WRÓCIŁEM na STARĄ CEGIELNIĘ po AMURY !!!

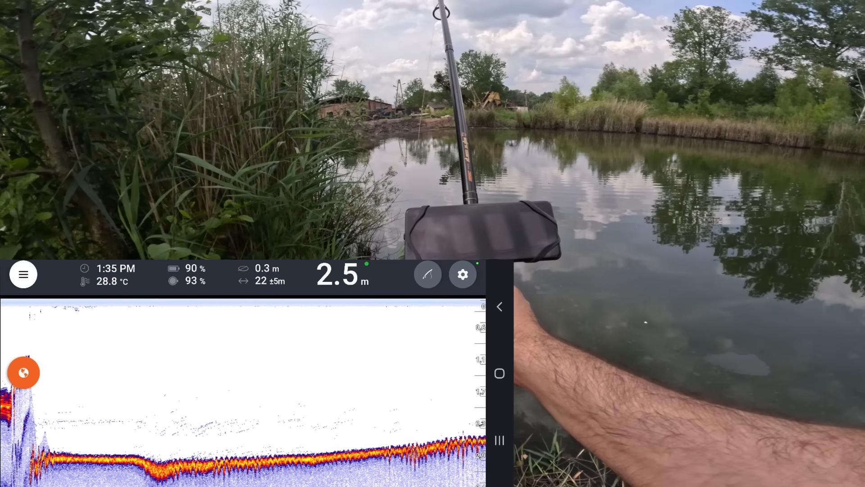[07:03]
On screen: depth 2.5 m, water 28.8°C
tam już powoli ten zbiornik właściciel zasypuje, więc możliwe, że po prostu zasypał to, że już nie ma takiej głębokości, jak była.
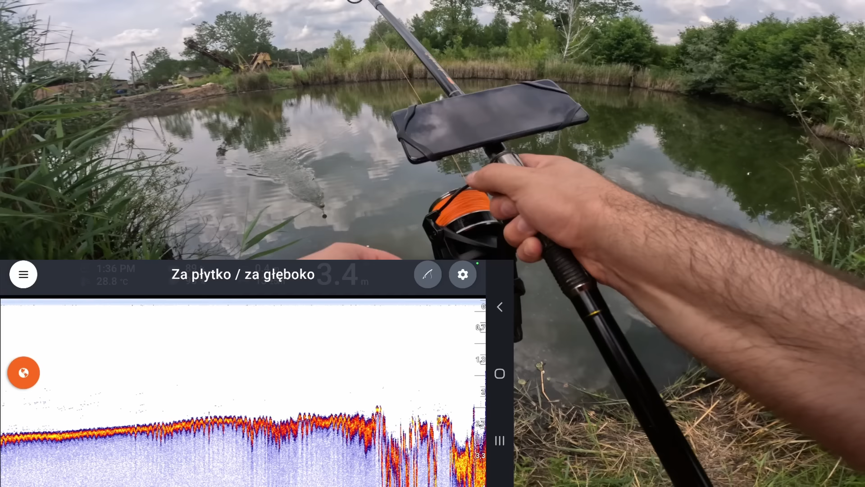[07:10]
Dobra, ustawmy sobie jeszcze kąt wiązki 20% i dajmy sobie bardzo dużą czułość, tylko mi to przeszkadza.
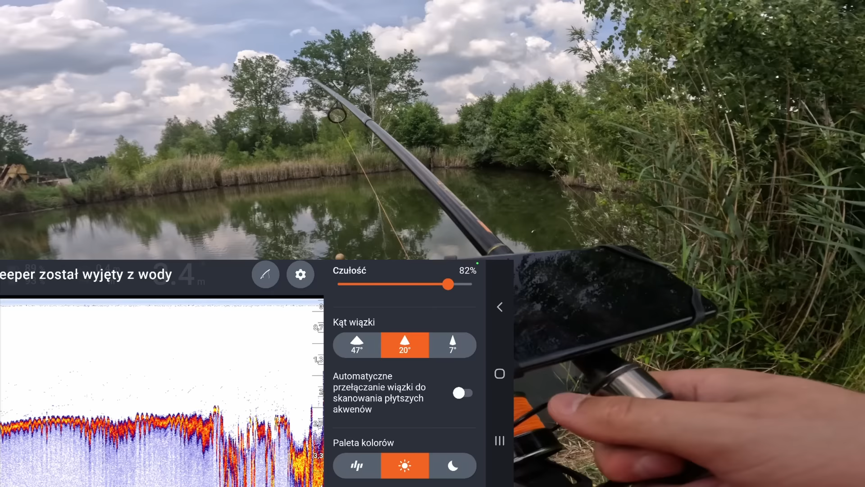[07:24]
82% i spróbujmy rzucić tam pod tą trzcinkę, pod te drzewa, gdzie tam będę szukał amurów.
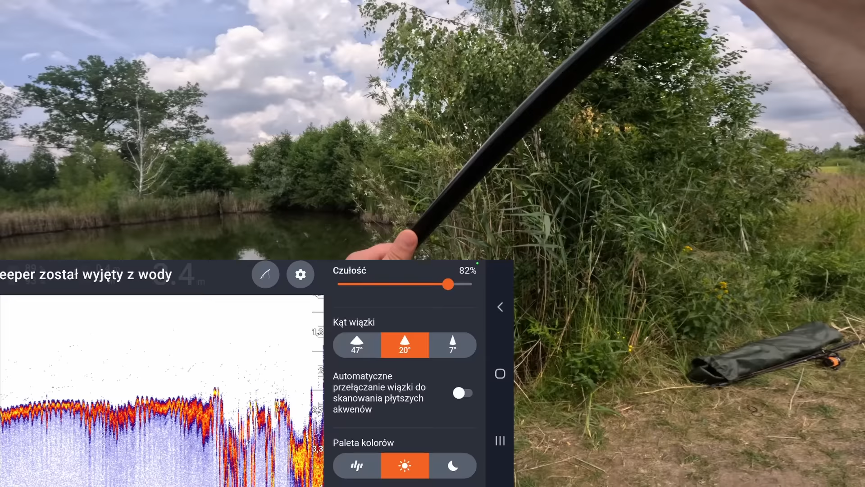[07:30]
Dobra, tam mamy 1,90 m ogólnie.
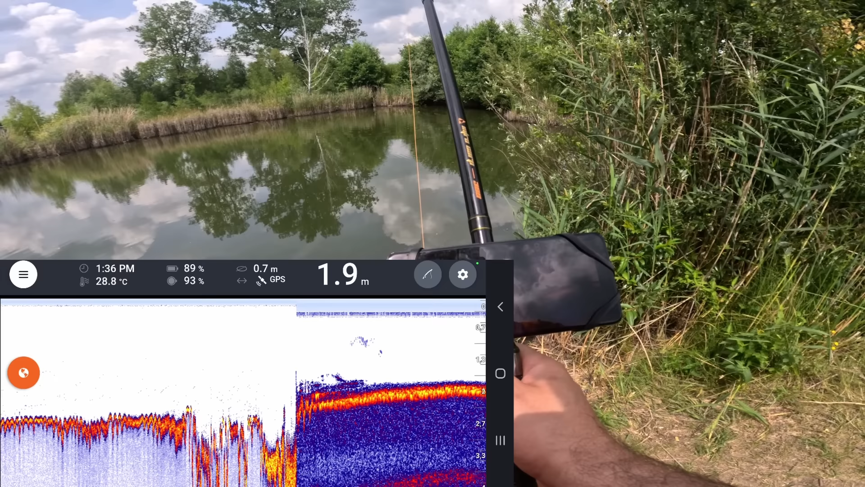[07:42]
On screen: depth 1.9 m, water 28.8°C
No i tam już mamy jakieś zapisy. Widzimy, że jest dużo mułu. Dużo mułu, aczkolwiek...
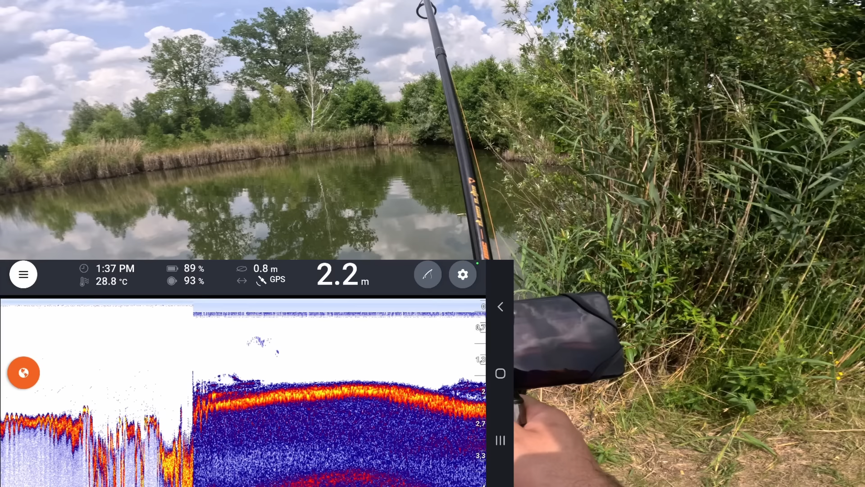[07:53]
On screen: depth 2.2 m, water 28.8°C
O, co to jest takie przy dnie? Czyżby to była roślinność? Albo jest to ławica ryb? No wygląda mi to bardziej na ławicę ryb, jakieś bardzo duże obiekty. Ławica ryb, ławica ryb. O, znowu mamy. Uhu, patrzcie się. To już jest ryba i to już jest...
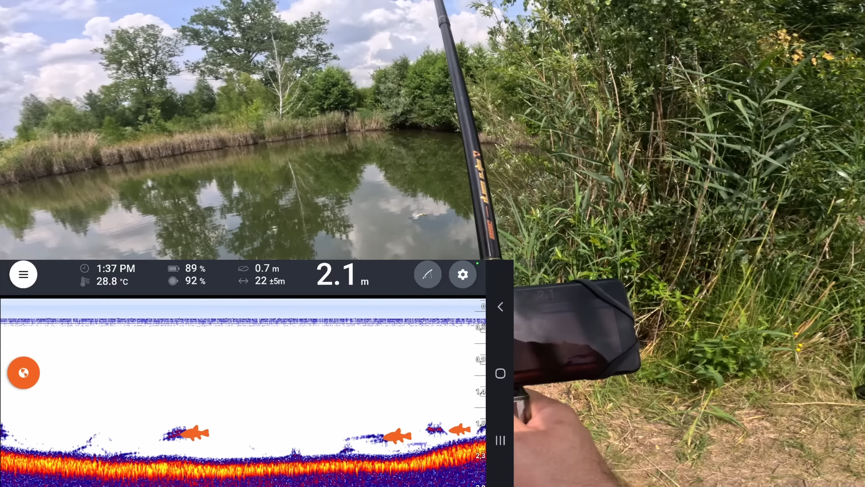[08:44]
On screen: depth 2.1 m, water 28.8°C
Duży zapis. Ojojoj, mamy kolejny duży zapis. Patrzcie się. Dobra, mamy ryby. Czyli one tutaj stoją przy dnie. No i powiem wam, że to są takie zapisy dosyć fajne. Prawdopodobnie w tym momencie znaleźliśmy amury.
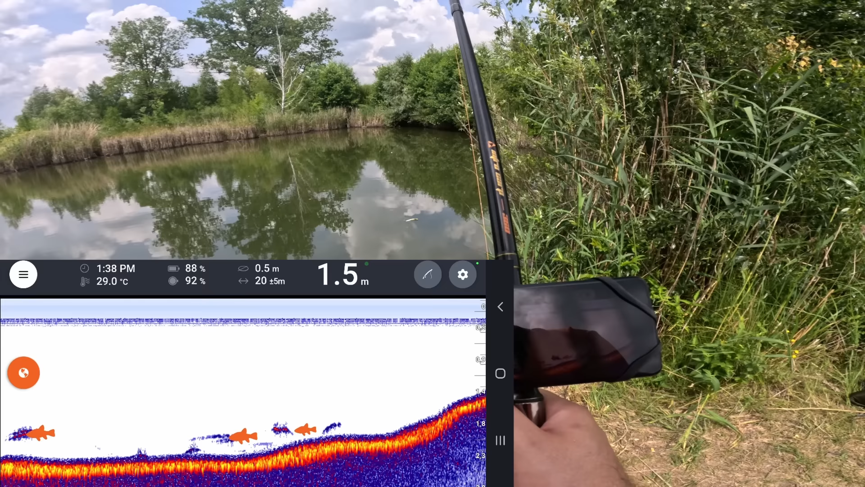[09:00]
On screen: depth 1.5 m, water 29.0°C
Czyli tam coś jest, coś tam jest. Dobra, rzućmy sobie jeszcze raz, tylko dalej i zobaczmy.
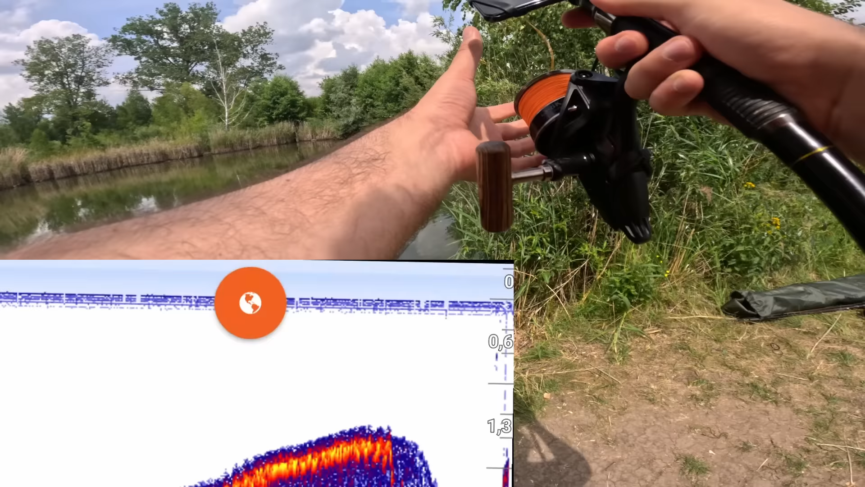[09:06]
Dobra, pięknie poleciało.
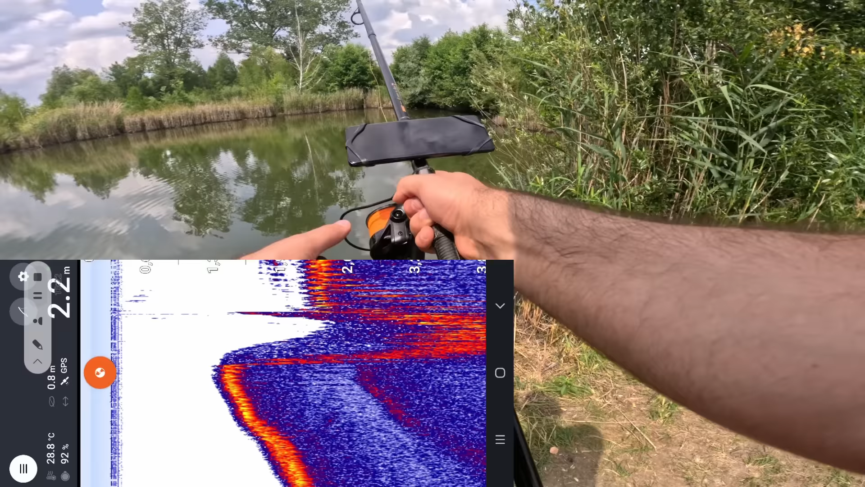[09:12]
On screen: depth 2.2 m, water 28.8°C
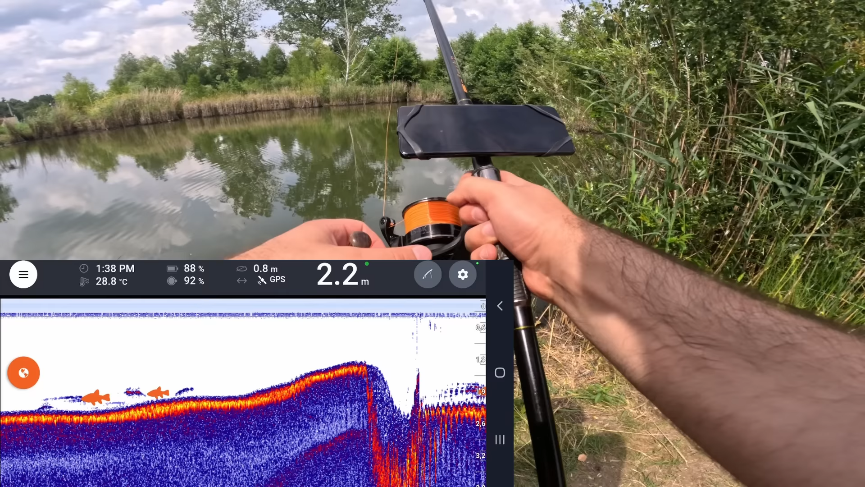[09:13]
On screen: depth 2.2 m, water 28.8°C
Oho, i od samego wpadnięcia już mamy ryby.
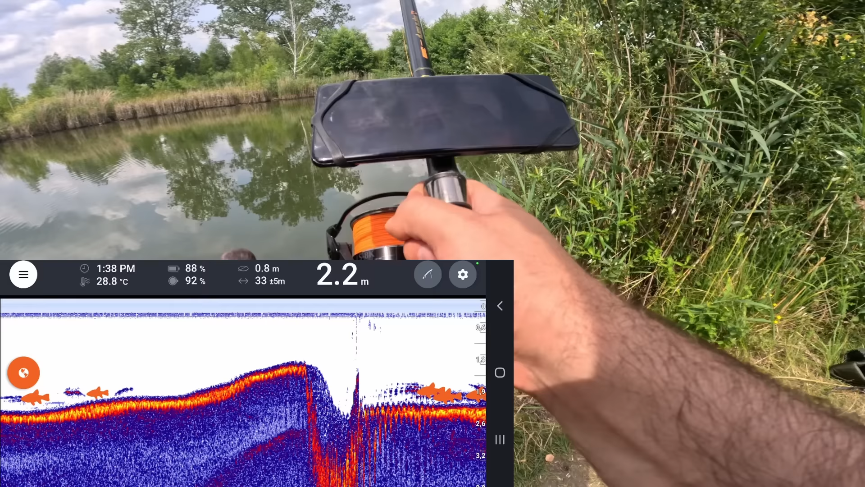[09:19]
On screen: depth 2.2 m, water 28.8°C
Bardzo dużo ryb.
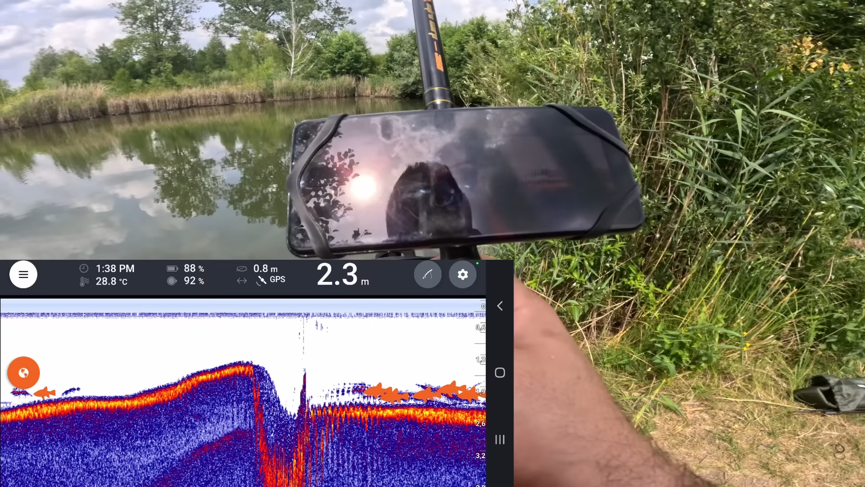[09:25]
On screen: depth 2.3 m, water 28.8°C
Jest tam sporo ryb. Patrzcie się, ile tam jest ryb. I to kurde, takie... No powiem wam, że to są takie ślady, które no...
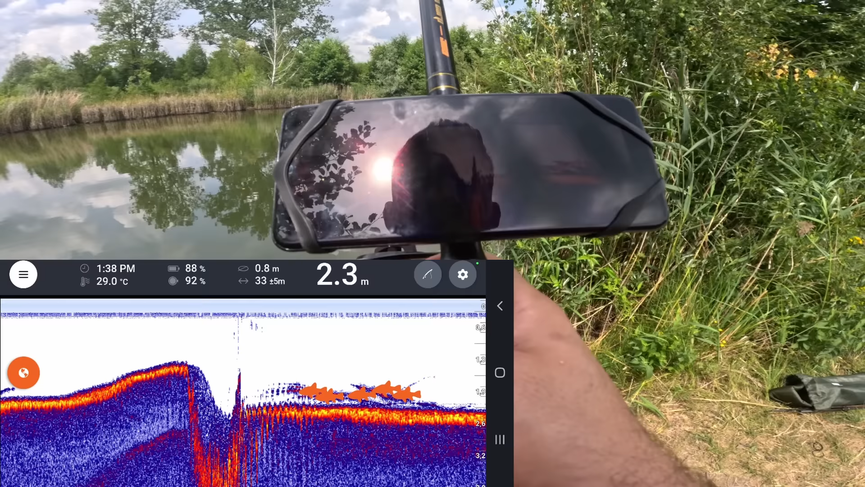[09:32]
On screen: depth 2.3 m, water 29.0°C
To mogą być fajne ryby. Naprawdę. Zobaczcie, 2,4 metra głębokości, a te ślady są takie naprawdę szerokie.
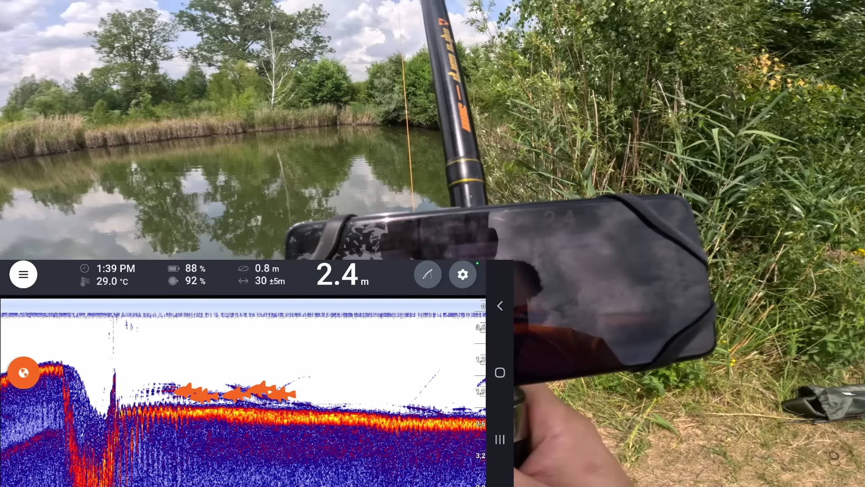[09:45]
On screen: depth 2.4 m, water 29.0°C
Bo jeśli chodzi o echosondę, to wysokość zapisów może świadczyć o wielkości ryb.
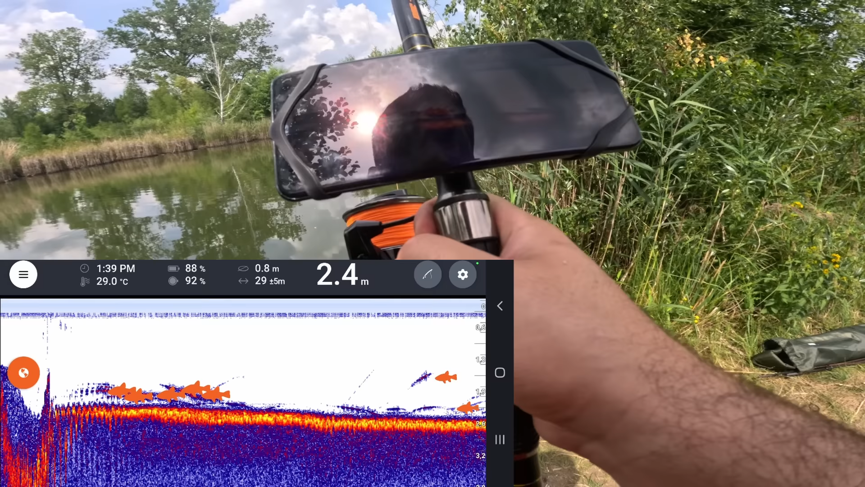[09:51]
On screen: depth 2.4 m, water 29.0°C
Pięknie, tam jest sporo ryb.
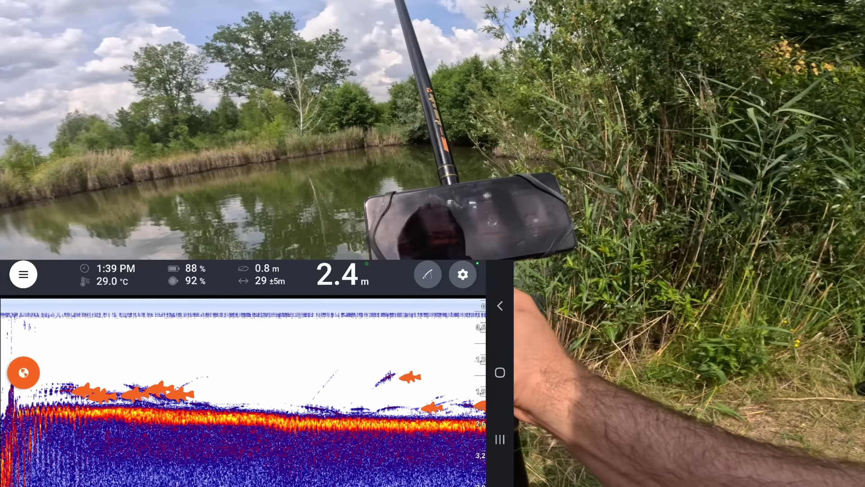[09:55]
On screen: depth 2.4 m, water 29.0°C
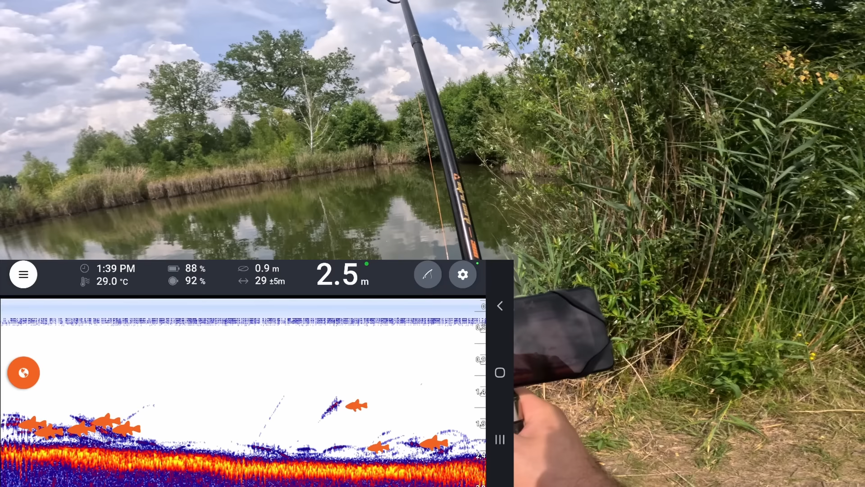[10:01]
On screen: depth 2.5 m, water 29.0°C
No, dużo ryb tam siedzi, naprawdę dużo. A widzieliście tam na środku, tam w ogóle nie było nic.